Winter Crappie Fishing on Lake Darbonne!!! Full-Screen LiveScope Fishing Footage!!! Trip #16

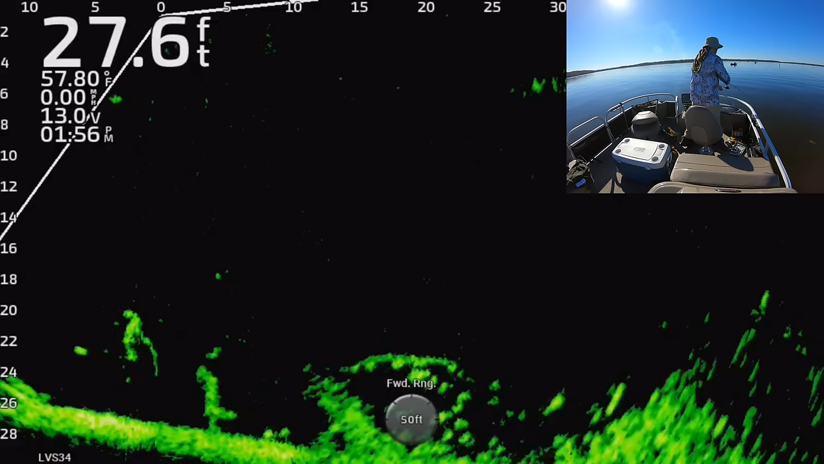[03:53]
On screen: depth 27.6 ft, water 57.80°F, speed 0.00 mph
after it kind of spooked him he went down and prepped for an am he you know he didn't like it coming down close to him but whenever he realized it was probably bait he swam down set up for that ambush and came up and smacked it that's a big fish I could you could hear that one taking out drag as I pull them up listen that was a good fish I was just a perfect day I don't like Darbon look the water is just like glass yeah it's a there's a slight breeze so that it kept you in good you know good position but just very slight maybe two miles an hour that water was just smooth
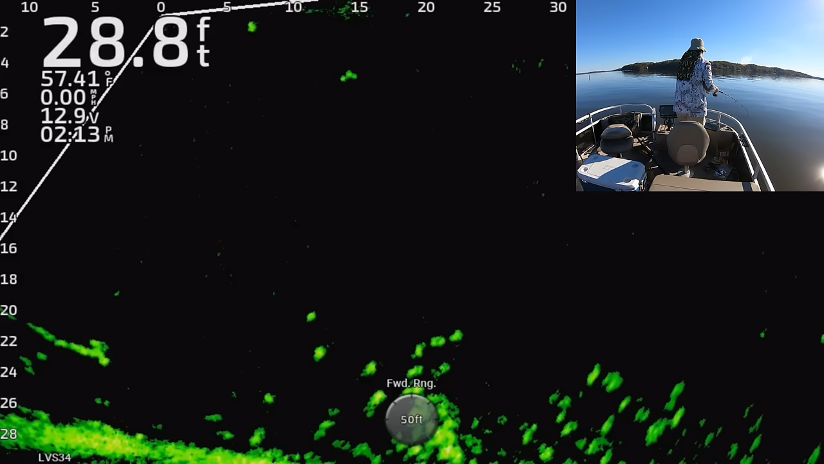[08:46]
On screen: depth 28.8 ft, water 57.41°F, speed 0.00 mph
from that beam where that transducer is aimed you can no longer see your jig that's a big fish yeah you can he had some weight you could see yeah I'm standing up like I'm gonna have to ease this one in and I I see it a lot with uh with newer folks that are using live scope they'll they'll move their pole left or right kind of out of the beam after they've made their cast or their pitch whenever you do that your your jig your line immediately starts pulling outside the beam and so once you can see your jigs once you can see your lure um keep your pole tip in that beam don't
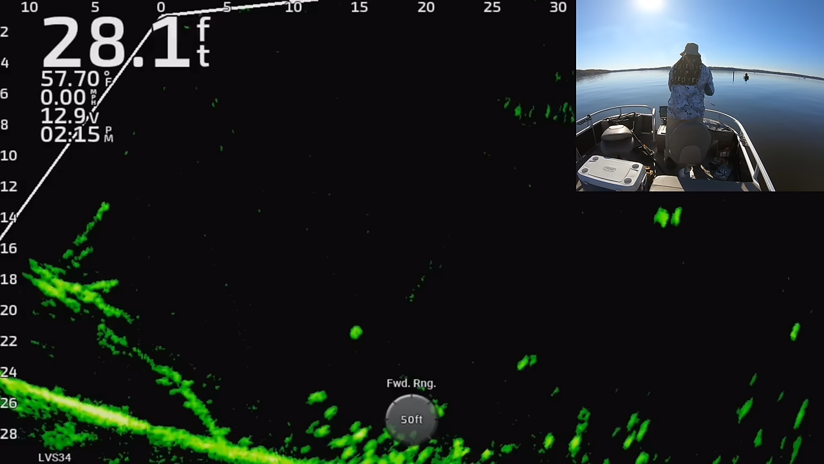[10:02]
On screen: depth 28.1 ft, water 57.70°F
uh you know if you're newer just try to practice that make sure you keep you know after you make your pitch um keep that pole tip right you know in line with wherever the transducers aimed keep it right in that line kind of like you're uh you're aiming right at the tip of your pole and um you know you'll all you'll still be able to see your jig throughout I see that a lot um with folks that come out you know
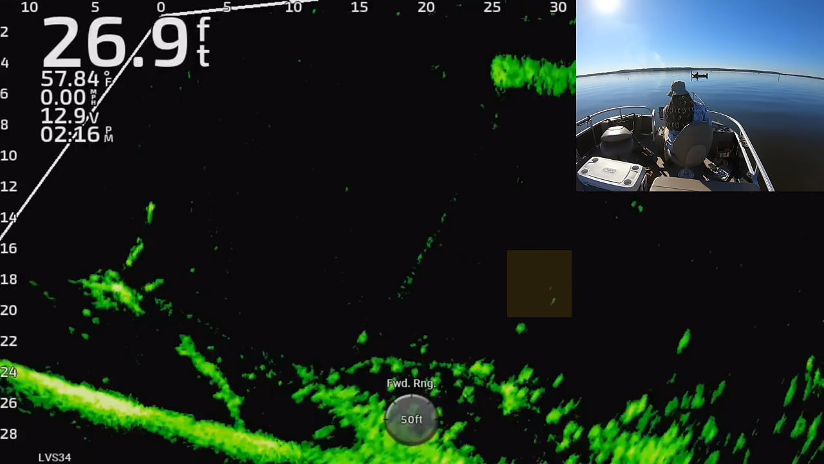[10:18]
On screen: depth 26.9 ft, water 57.84°F
they'll move it left or right and get themselves out of the beam where they can't see the lure anymore so that's one big one big thing to make sure you do that's a big one man it's just I mean you guys I can't you know you you've all probably been out fishing when they're on fire like this and for me this was probably the most on fire that I've I've ever fished them um I mean 19 almost 20 in a oh that
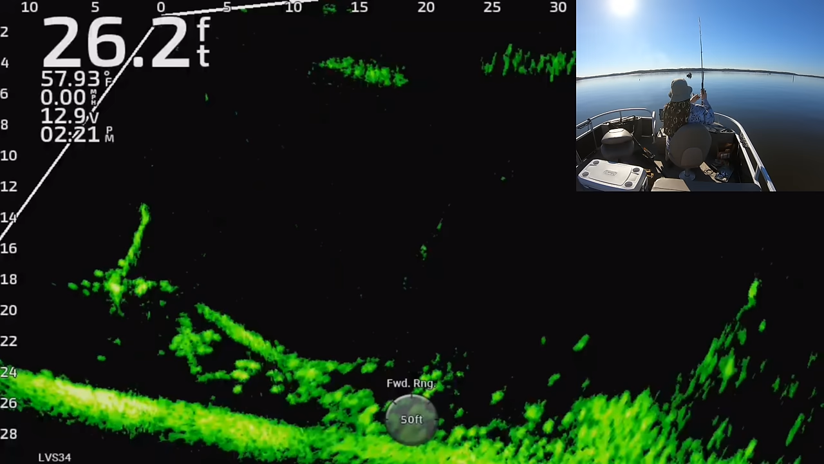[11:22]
On screen: depth 26.2 ft, water 57.93°F, speed 0.00 mph
and going to chase some more oh I did not set that hook quick enough and he got loose but look what's right under there another one so that that is the kind of day this was right there miss one fish on the hook set drops right down on top of another fish
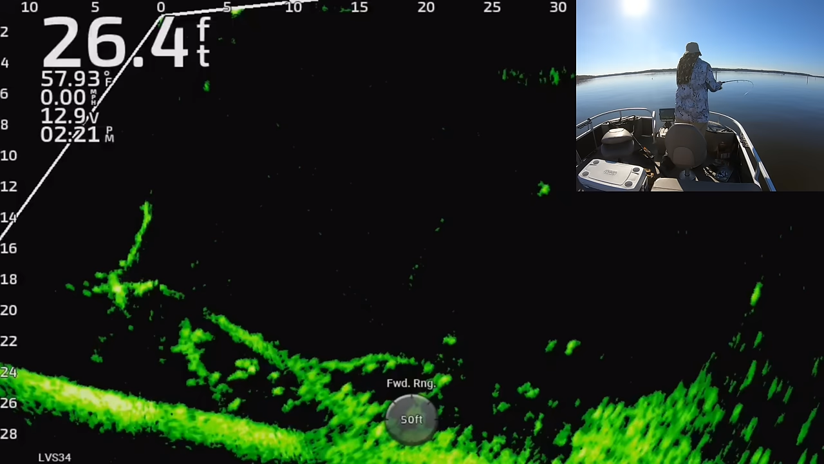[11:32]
On screen: depth 26.4 ft, water 57.93°F
because if you look at that screen there are crappie everywhere like that you know everywhere on the screen there's just look at that I mean one-tenth of this is what I normally target you know on a on a good day and you're talking just there's just fish everywhere and I love winter winter crappie fishing because you know every there he goes there he goes got him every fish in the lake you know
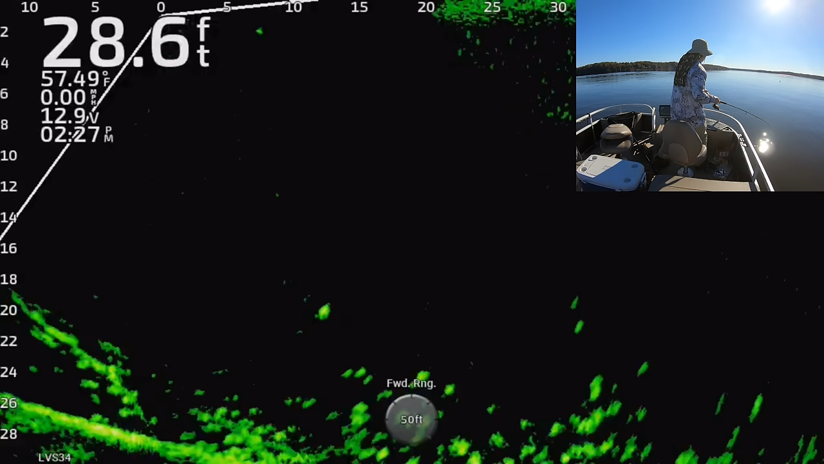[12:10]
On screen: depth 28.6 ft, water 57.49°F
just goes out to the the deepest parts of the lake is usually how it works um and so you you go from you know springtime crappie fishing's awesome in its own right but the fish scatter right so you have to cover all this bank you know and all this shallow water to find them and you can usually find a lot but out here in the wintertime they're just in the deep water and and now we have all this new tech you can go out here and every fish in the lake is in like you know two two percent of the lake and so you go to that two percent and here they are all clustered
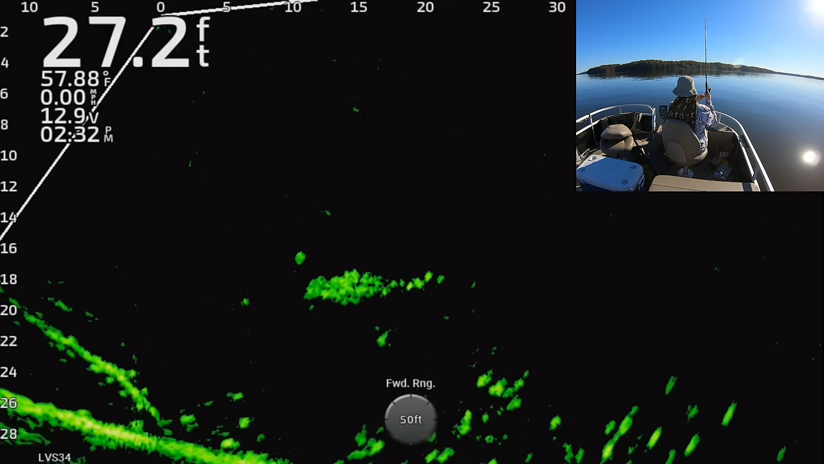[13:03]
On screen: depth 27.2 ft, water 57.88°F, speed 0.00 mph
so but you could see um what I talked about about one in every six or eight fish is actually you know would bite readily and so I went past what one two three four five fish right there and did not they didn't react at all but that sixth one did and so I
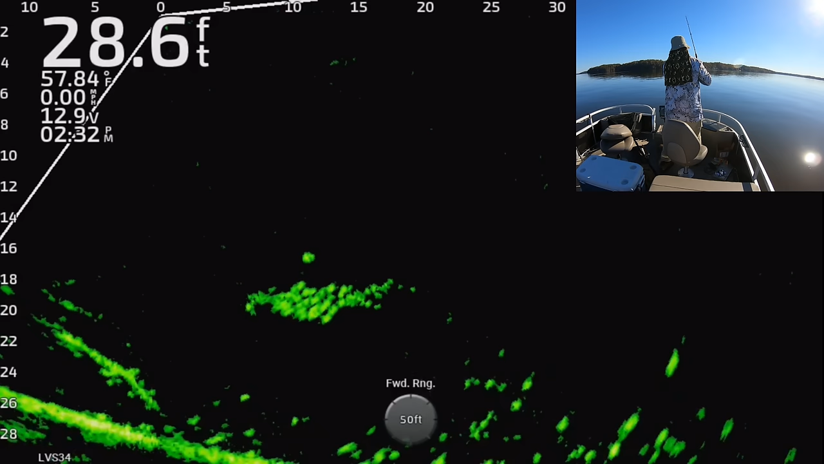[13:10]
On screen: depth 28.6 ft, water 57.84°F, speed 0.00 mph
think if I hadn't you know gotten on the fish like this where there's so many I probably wouldn't have had such a good day because you know not you know not that many fish were were biting
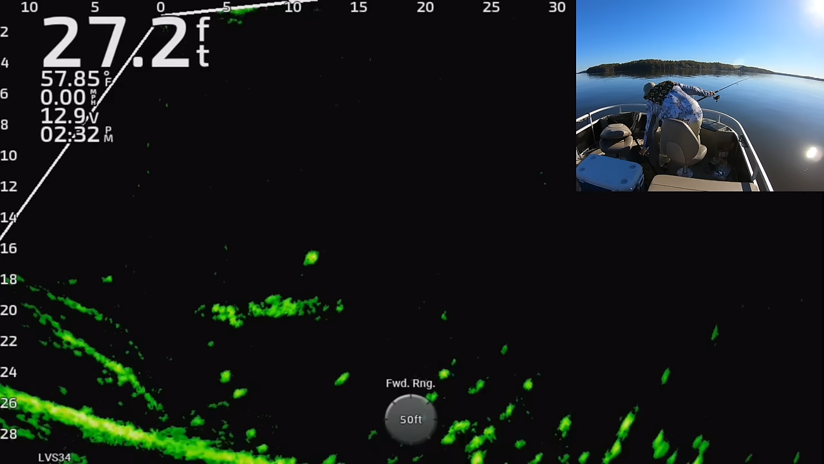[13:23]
On screen: depth 27.2 ft, water 57.85°F
it's just the fact that there were so many fish here that it just looks like you know they're all
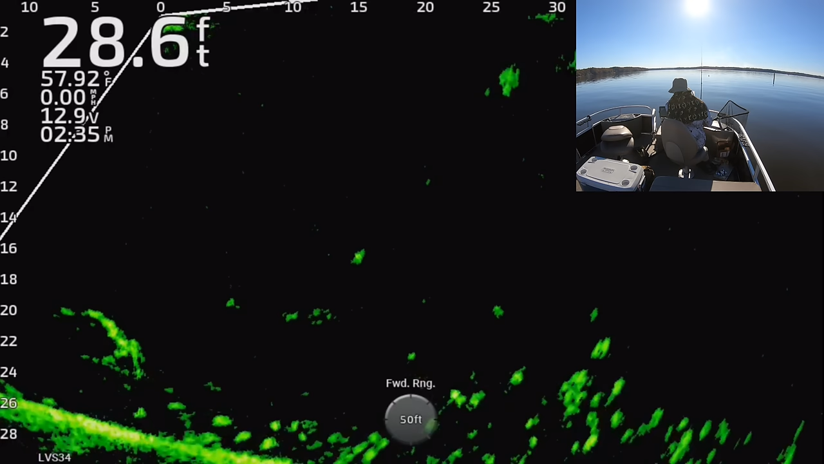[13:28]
On screen: depth 28.6 ft, water 57.92°F
biting but really it's probably one in six or one in eight that fish is way up high he is 16 feet deep as opposed to a lot of the fish that are cutting yeah there he is
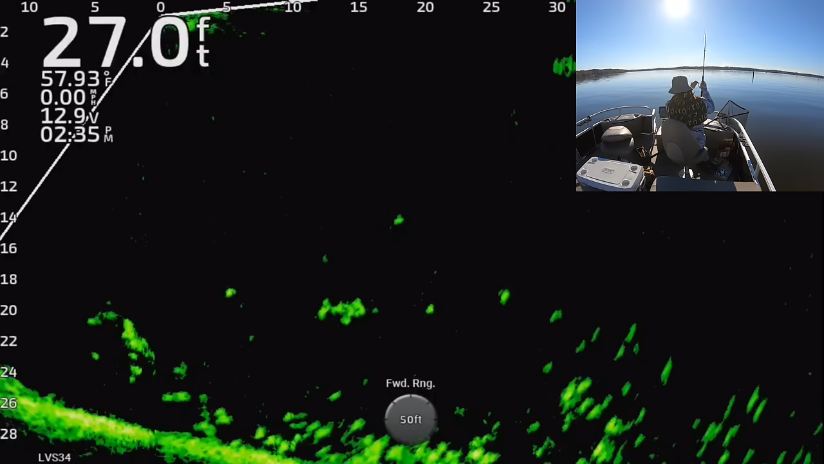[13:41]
On screen: depth 27.0 ft, water 57.93°F, speed 0.00 mph
those that are shallower they are they're feeding they're coming up that high looking for those bait fish that are that are higher I think I mentioned it in my last
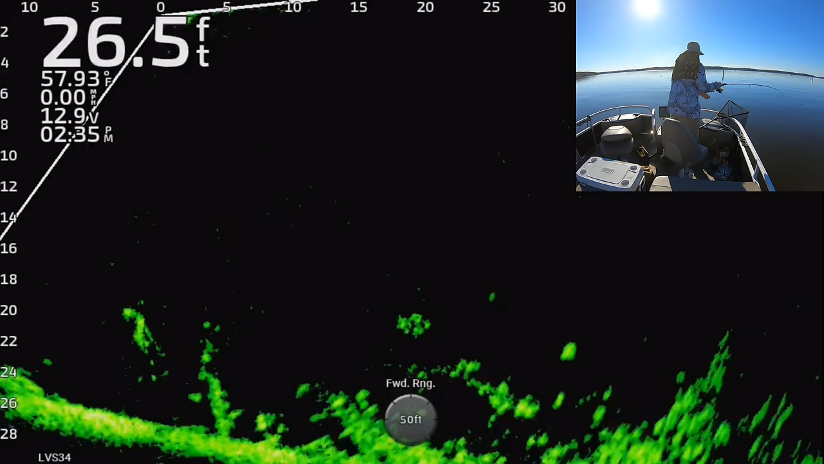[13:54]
On screen: depth 26.5 ft, water 57.93°F
video also this was the day after I think I caught like 30 something 34 35